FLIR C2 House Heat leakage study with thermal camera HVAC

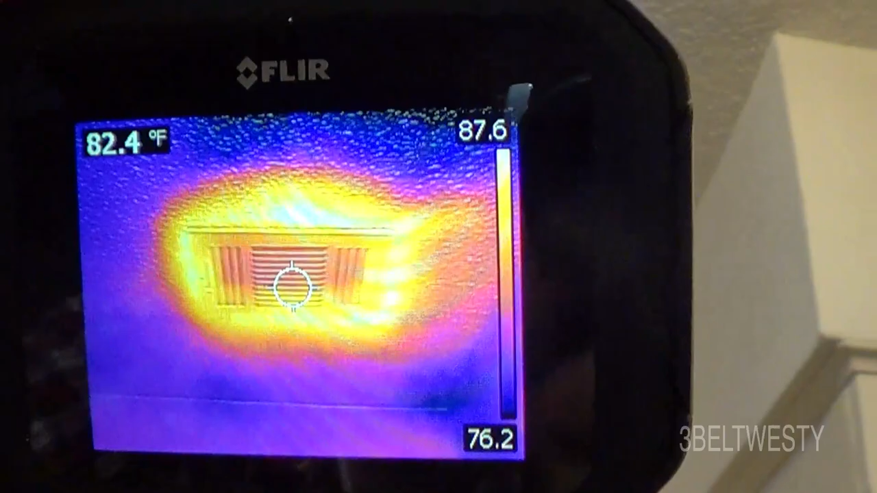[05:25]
On screen: spot 82.4°F
hot is kind of a bright yellow and green is
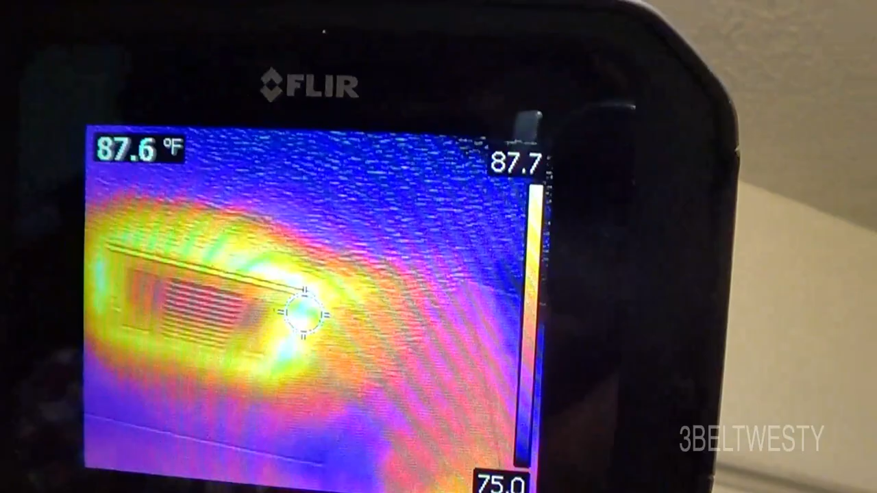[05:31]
On screen: spot 87.6°F
going to be our dark blue is going to be the coldest there's a corner outside wall
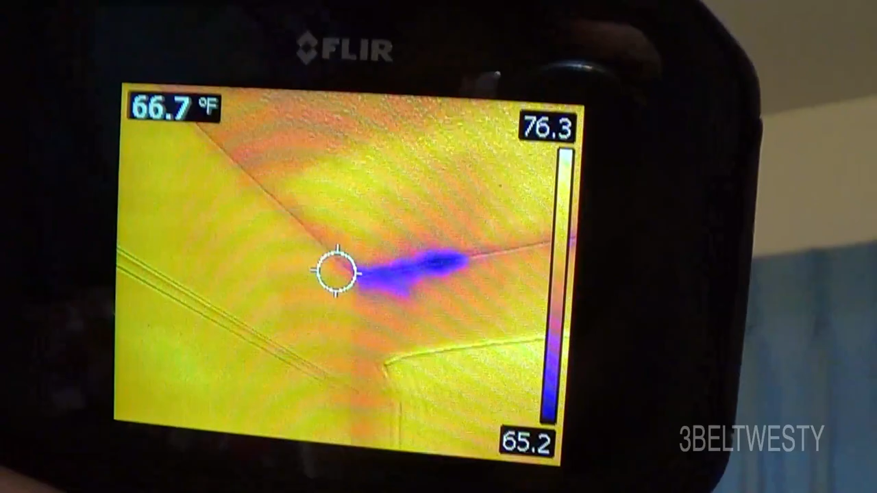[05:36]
On screen: spot 66.7°F
there's a spot right there
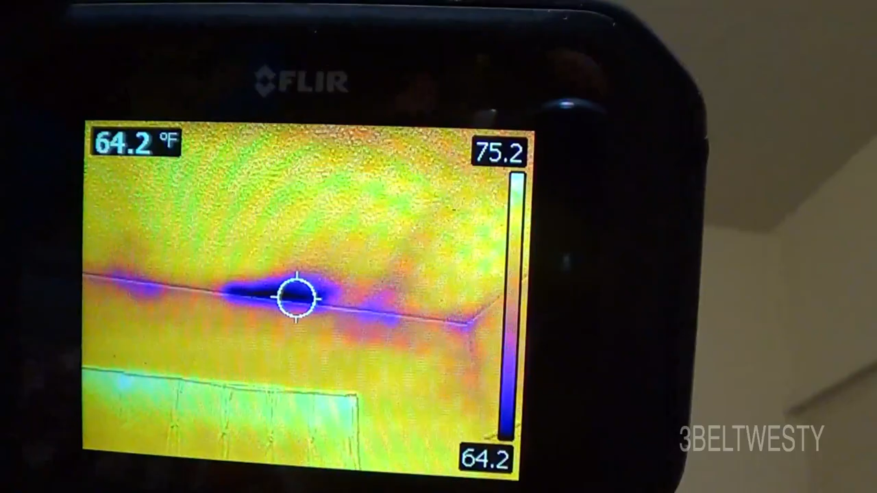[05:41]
On screen: spot 64.2°F
that's where the you can see the beams there there's one beam in between
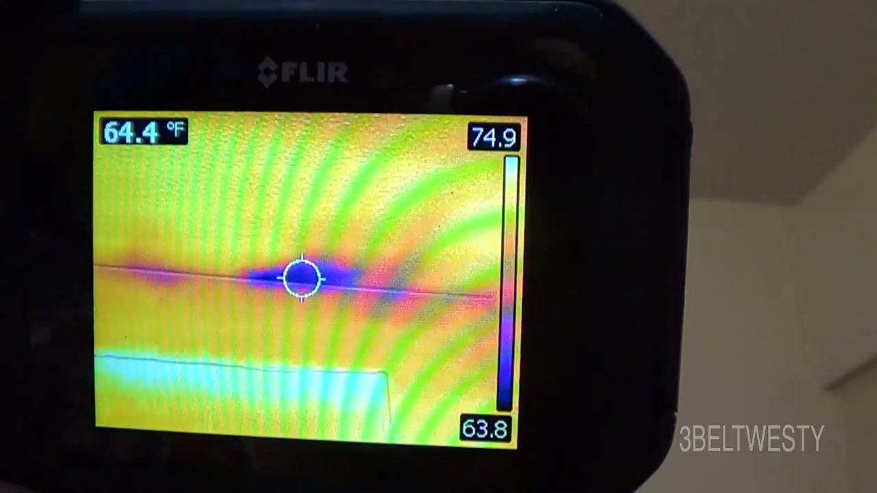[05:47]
On screen: spot 64.4°F
there at that corner's got area that's got some heat loss this
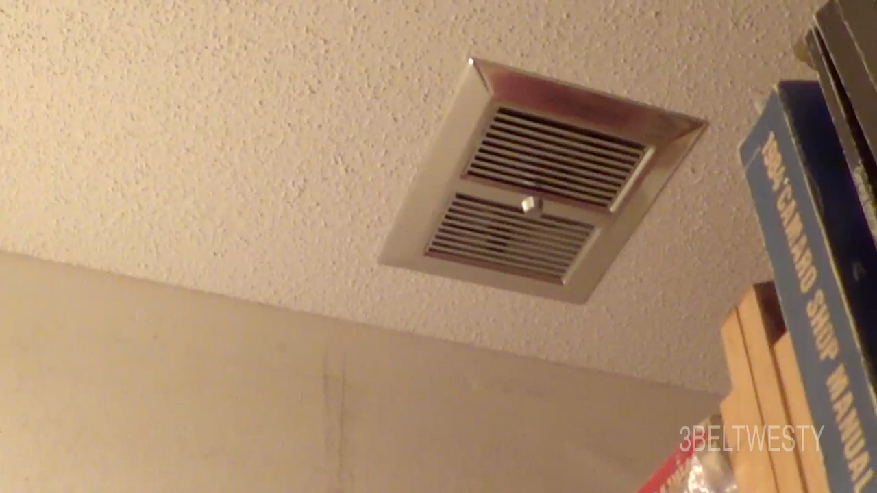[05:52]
is in a half bath toward the garage and you can see the wall
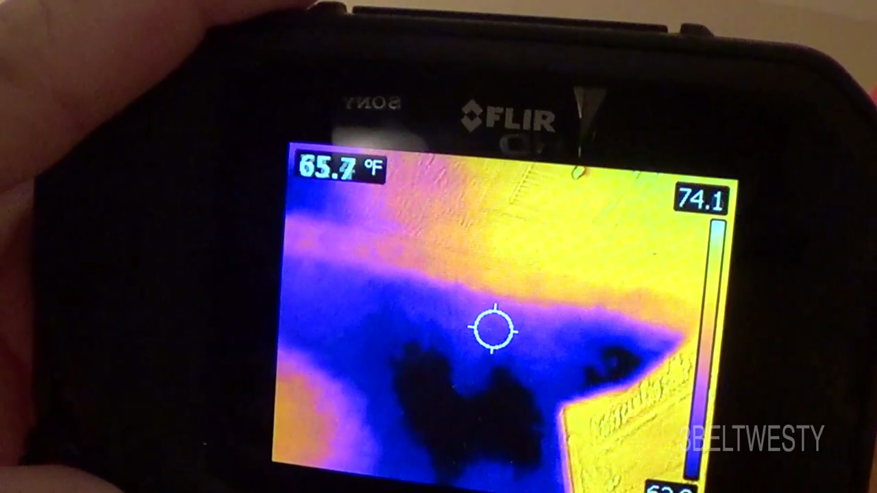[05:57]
On screen: spot 65.7°F
here is cold that wall is a plumbing wall so it's I think it's
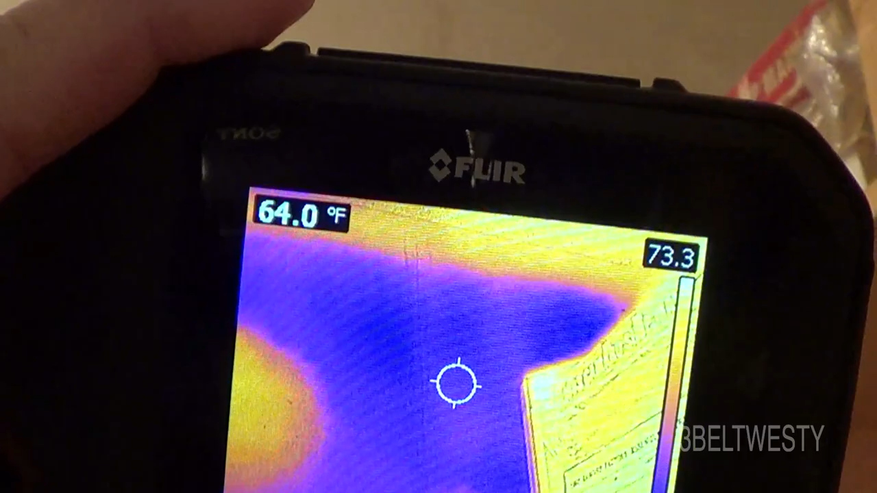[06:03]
On screen: spot 64.0°F
two two by fours width but it's probably somehow got some area exposed to the top because it's cold so that explains why this is cold sometimes you've got some need
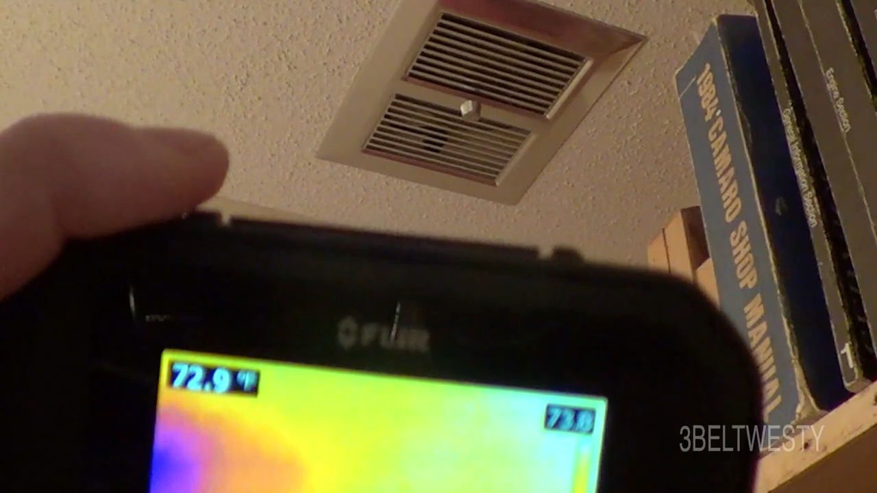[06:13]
On screen: spot 72.9°F
to look up in there in the attic and see if there's something missing it's probably missing
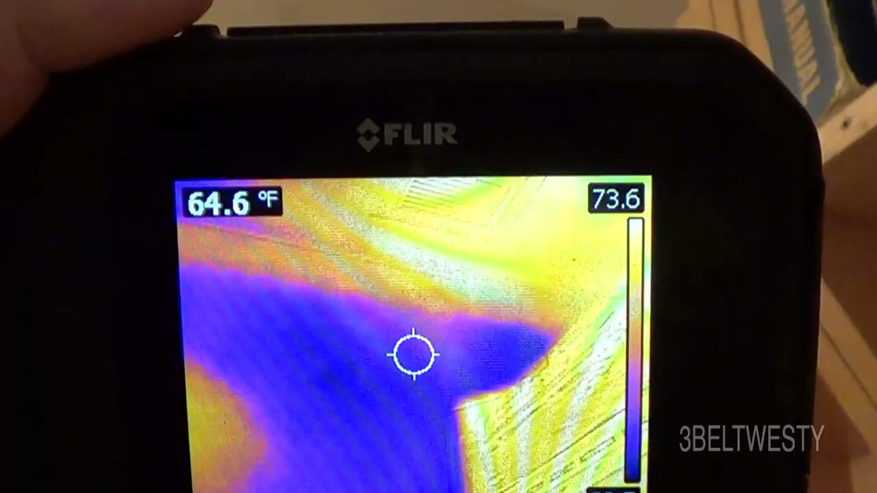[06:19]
On screen: spot 64.6°F
insulation from inside that wall okay in a dining room area here we've
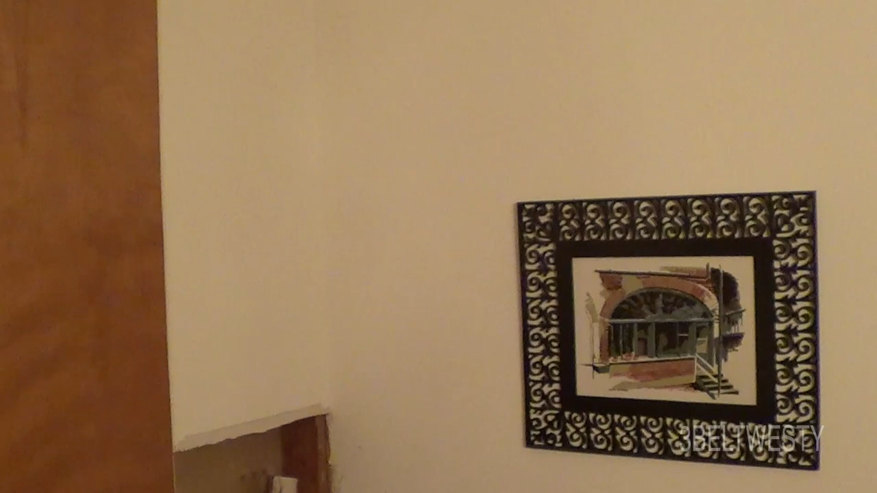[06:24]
got a wall that has a lot of heat loss right through here into the attic so there's something going on in there I need to look at either some bats are not in place or there's
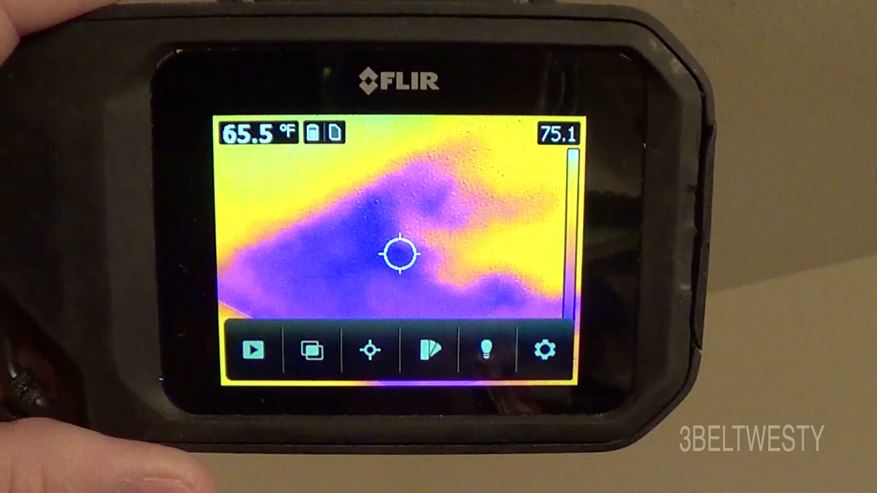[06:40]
On screen: spot 65.5°F
no insulation there's actually a cross boards above the rafters in there and maybe they cheated and didn't put insulation because there's got insulation there
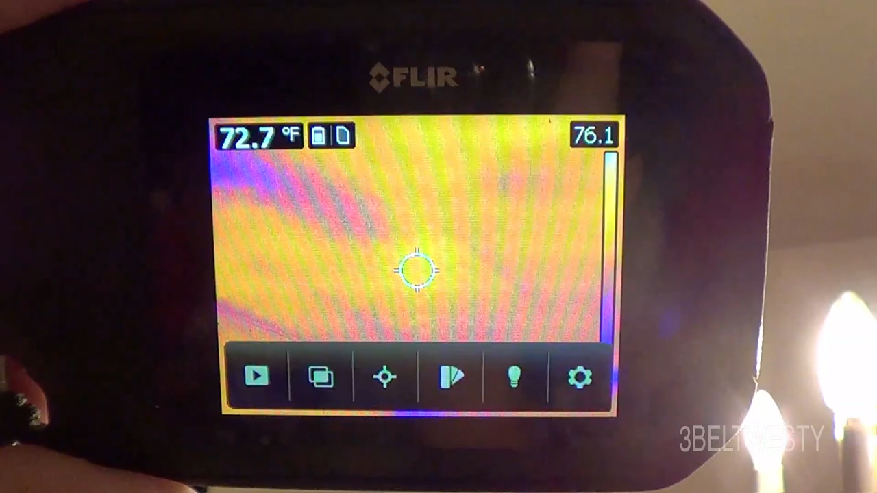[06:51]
On screen: spot 72.7°F
it does so it's one little void here but there's a big massive area right through it here there's probably no insulation this
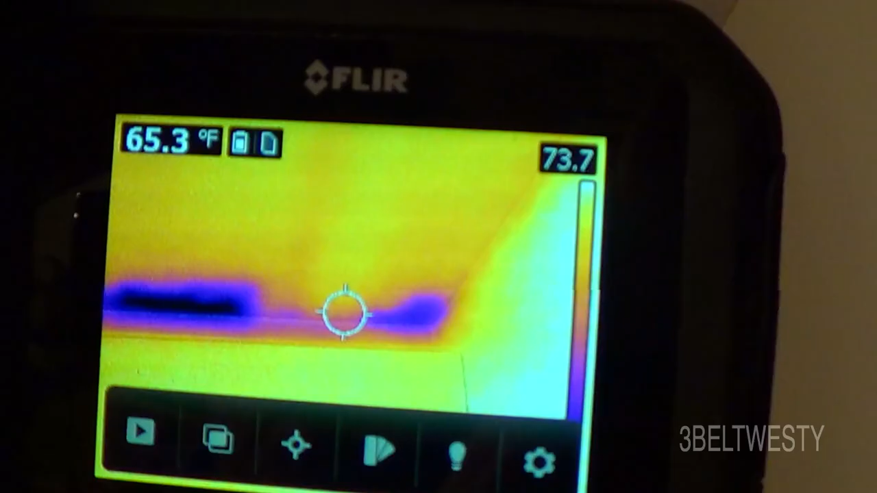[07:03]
On screen: spot 65.3°F
is another in the dining room that
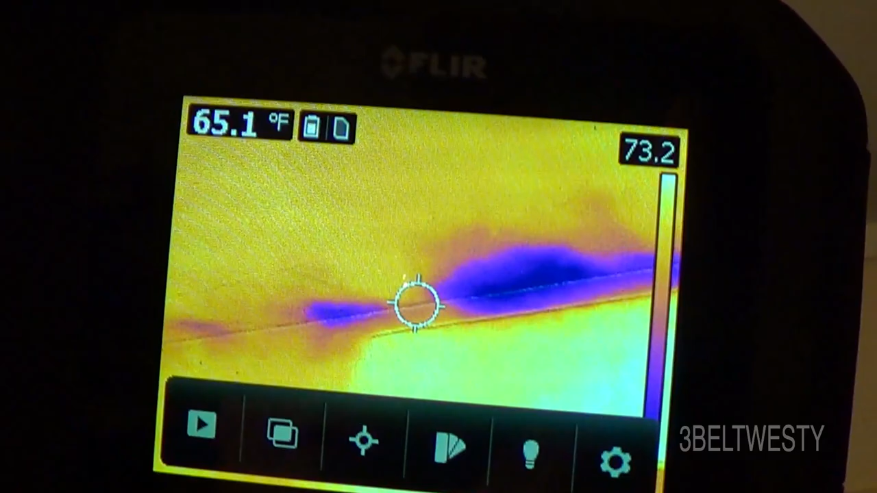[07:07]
On screen: spot 65.1°F
whole outside wall right there it's got some areas that are
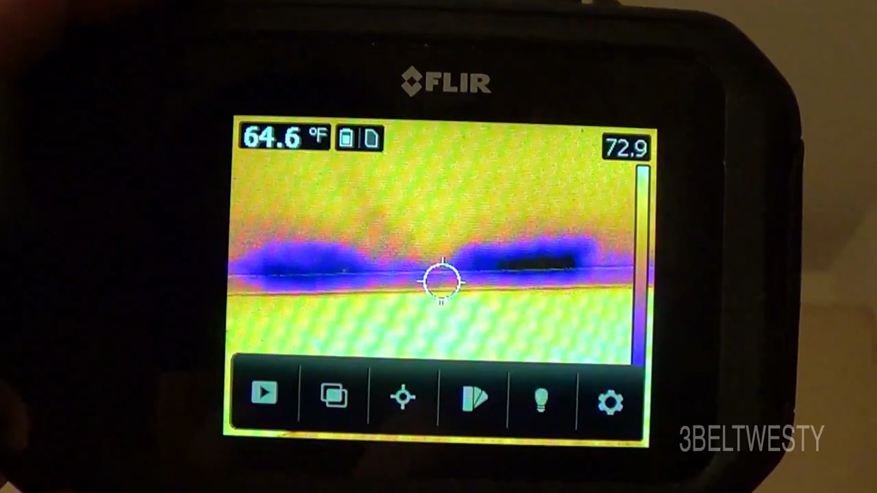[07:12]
On screen: spot 64.6°F
got a lot more heat loss again that's where the load-bearing wall is and plus you probably doesn't have some insulation that's
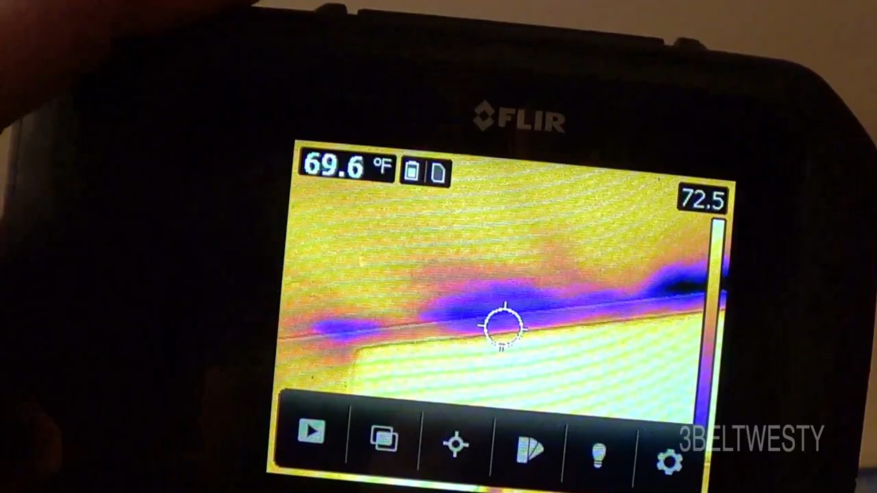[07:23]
On screen: spot 69.6°F
pushed right to where it needs to be here's a corner in a dining room
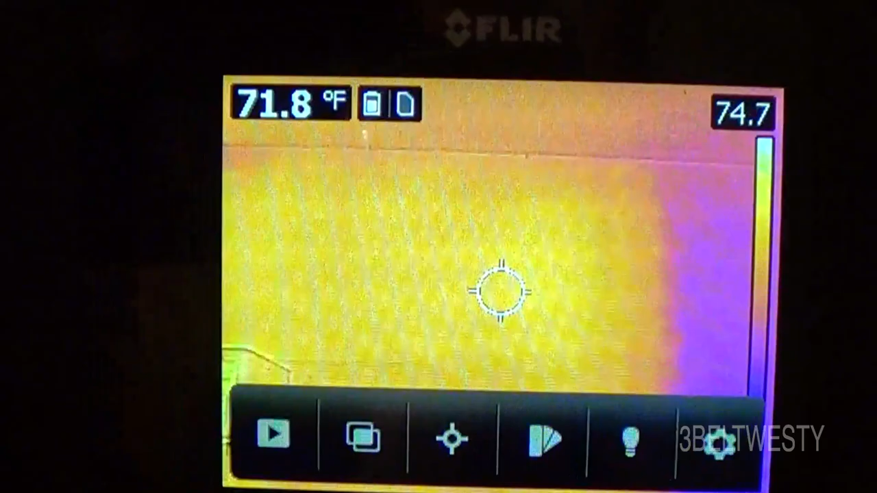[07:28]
On screen: spot 71.8°F
and on this wall there's an area right here there's
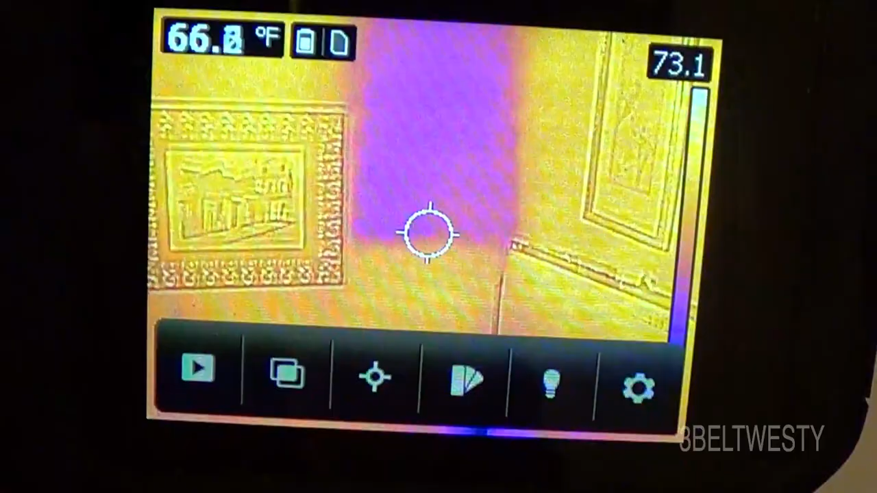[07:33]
a photo on the wall if I go up here you